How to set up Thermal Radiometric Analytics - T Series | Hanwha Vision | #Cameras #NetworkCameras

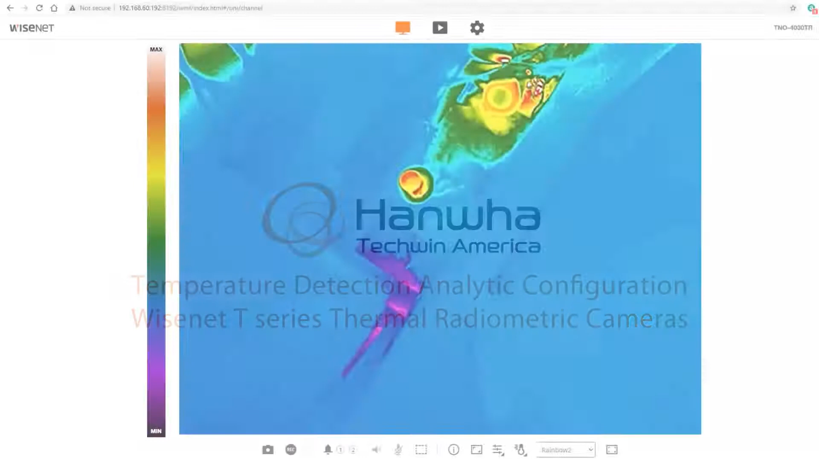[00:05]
I'm going to show you how to set up the temperature detection analytic on a Wisenet thermal radiometric camera. In this example I have the TNO-4030TR and I've got some objects I'm trying to monitor here. I can use the spot temperature mode here and get some temperature readings on the screen here. And so I've got this object here in the middle that I want to monitor and be alerted if the temperature goes too high.